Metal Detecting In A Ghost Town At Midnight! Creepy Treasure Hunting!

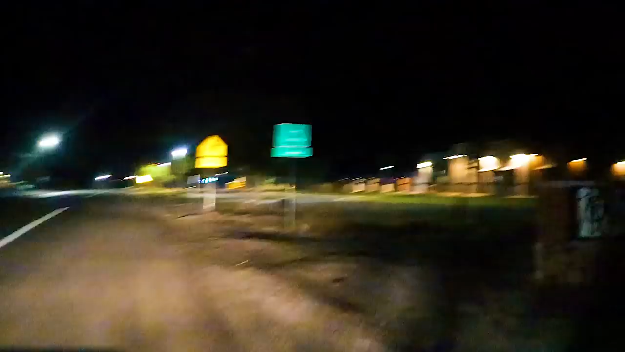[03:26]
You see the sign? We're in Eureka.
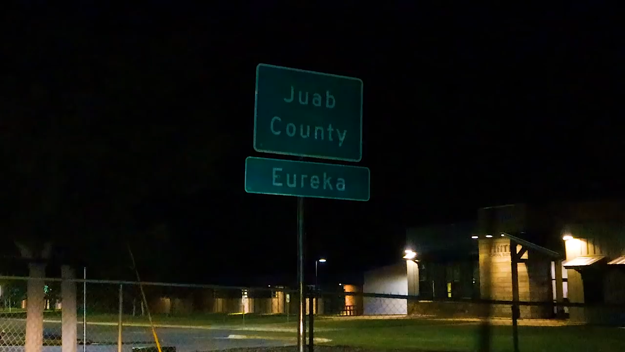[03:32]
Okay. We made it. No. It looks like this is part of the town that's like got a gas station.
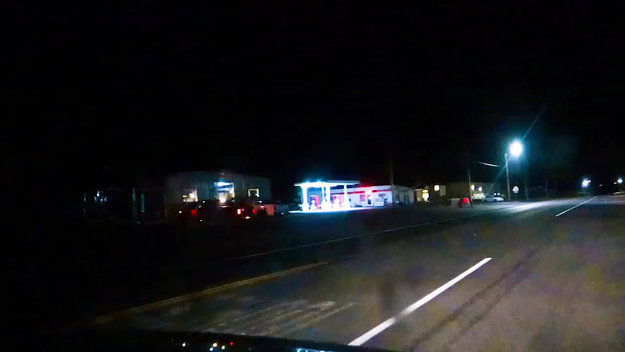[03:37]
Look, a warehouse. Well, this is the first buildings in the whole city.
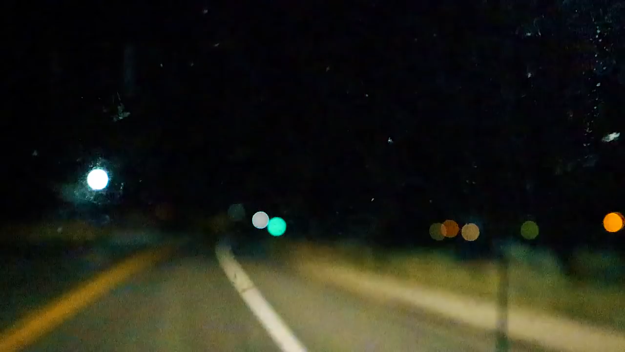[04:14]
That was it. We just passed. Look at that. Look at that building. Look at that. That building's so creepy. Look who's right. What building? That little building. With the one light. Yeah, and look at this one.
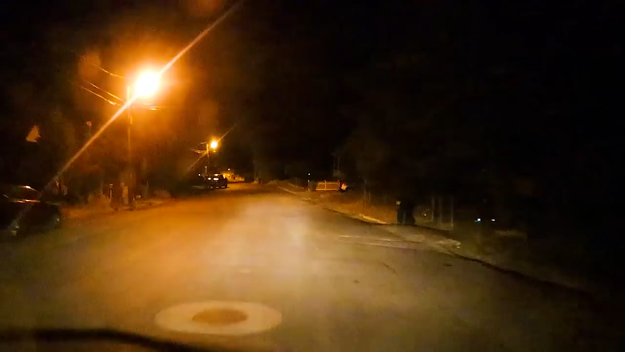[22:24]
This is the church. Oh, I bet we could metal detect here. Is this abandoned? Guys, we might be able to find coins and stuff in the grass. In the grass? Yeah. I don't like it.